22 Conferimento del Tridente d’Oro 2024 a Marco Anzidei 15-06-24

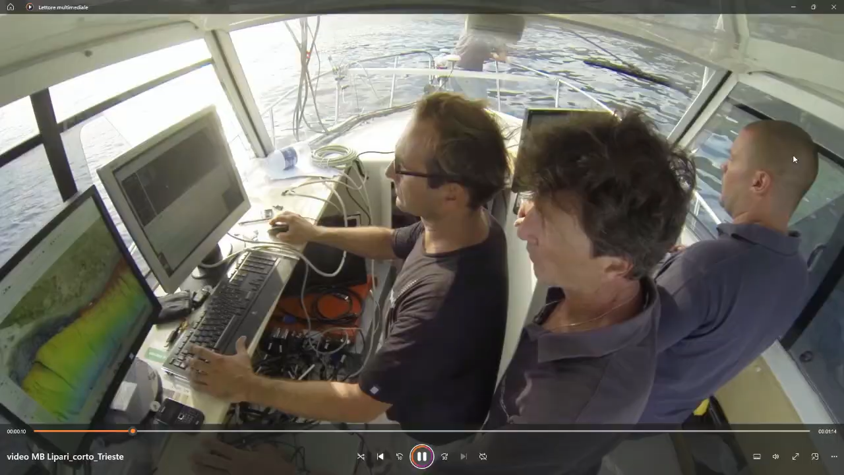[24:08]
una piccola imbarcazione LNGV, strumentata con centinaia di migliaia di euro di strumenti,
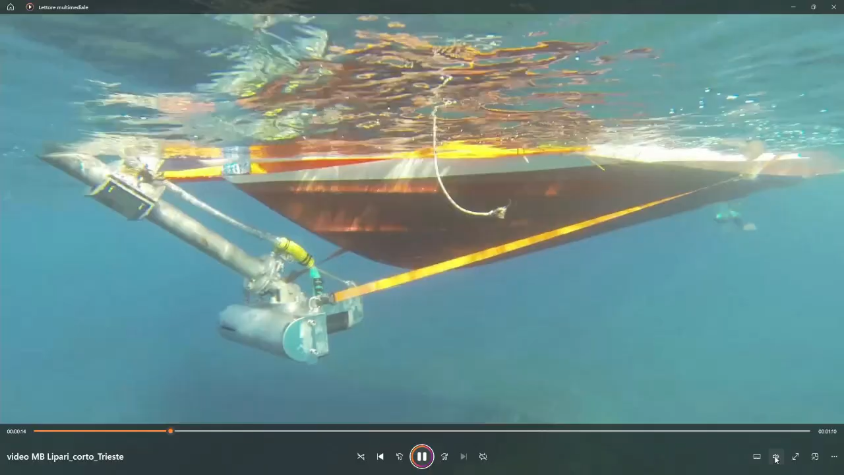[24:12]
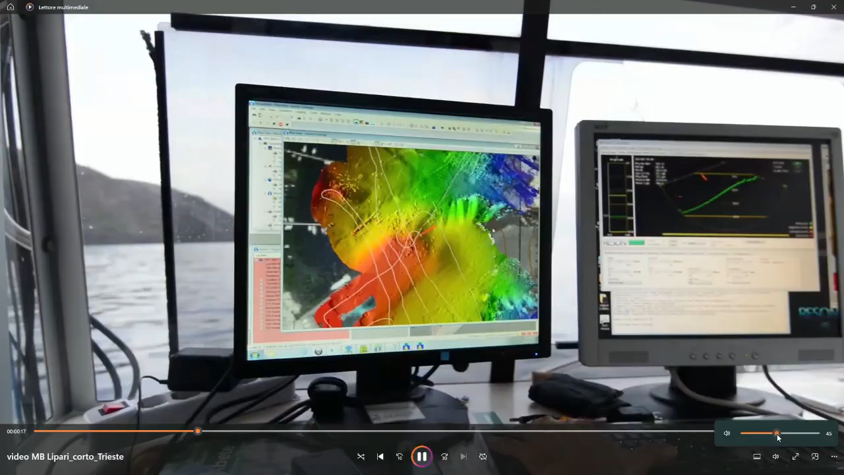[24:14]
un multibeam ad altissima risoluzione che, mentre navighiamo, ci permette di vedere il fondo e di effettuare i nostri rilievi.
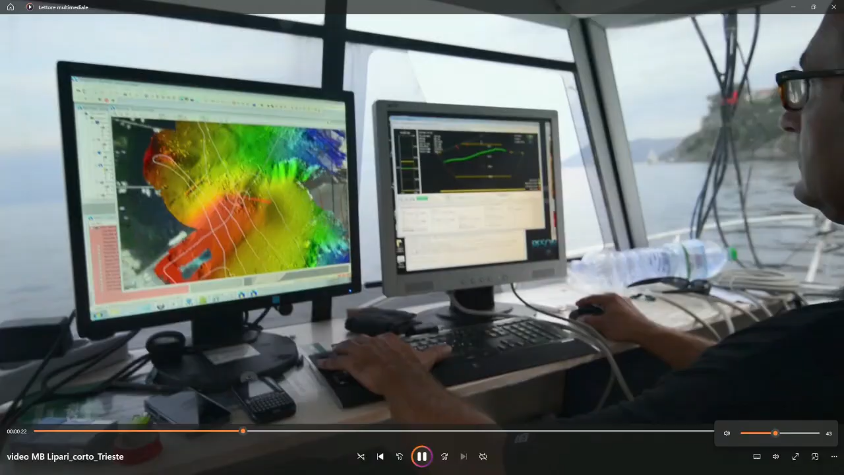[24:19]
Poi facciamo delle osservazioni dirette, grazie anche al subacqueo della Sovrintendenza del Mare,